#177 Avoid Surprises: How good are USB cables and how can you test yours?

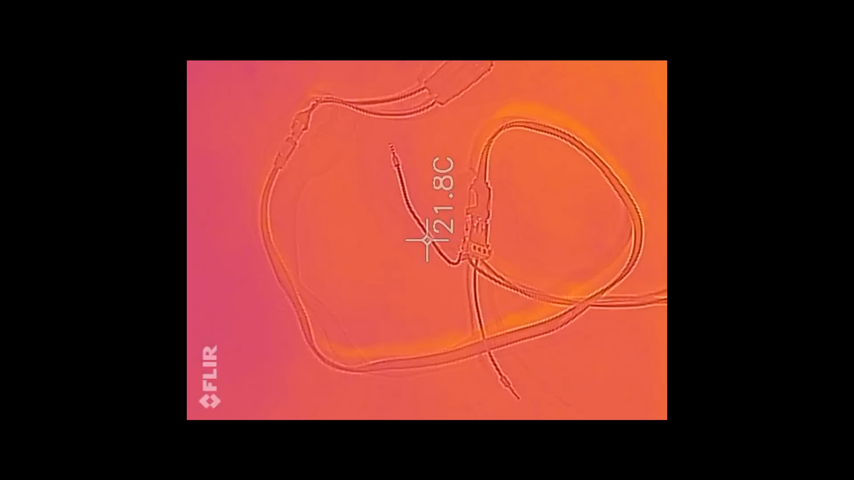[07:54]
To view the effect fast, I inject 5A to our cable. Which is much too much.
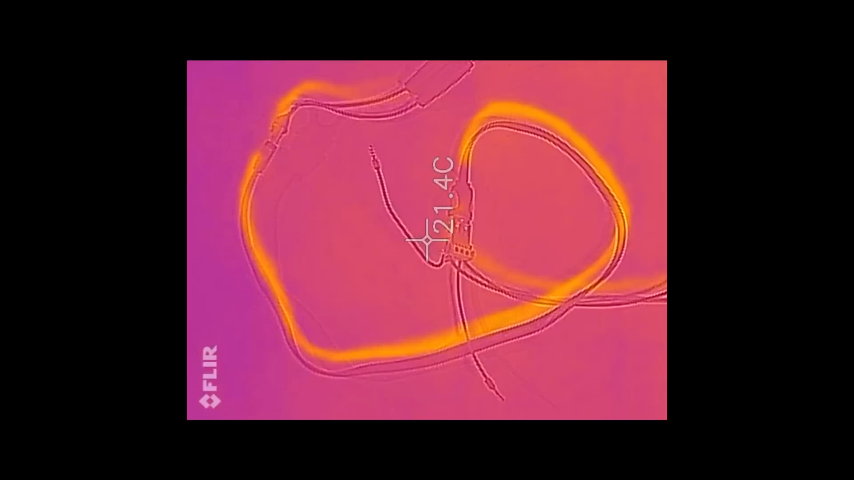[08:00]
On screen: spot 21.4°C
We saw before, that the current is everywhere the same. And dissipated power, P equals R times I square 2.
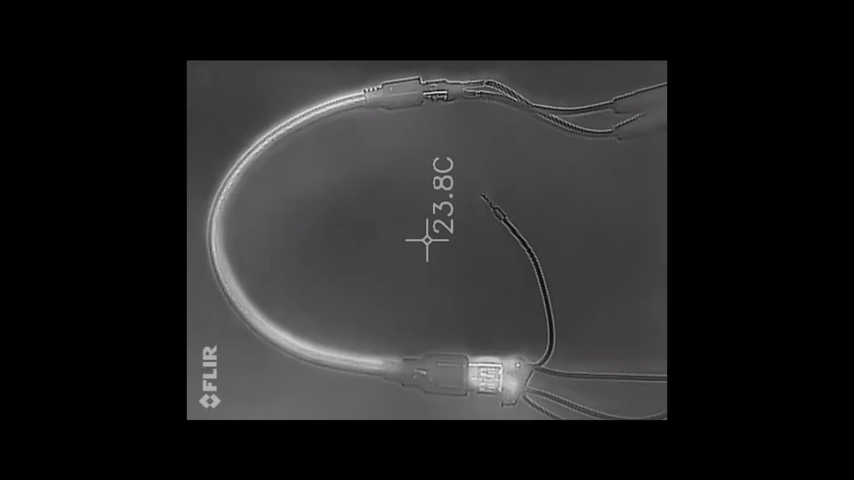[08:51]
On screen: spot 23.8°C
And we see, that the connector does heat up, but less than the micro-USB connector.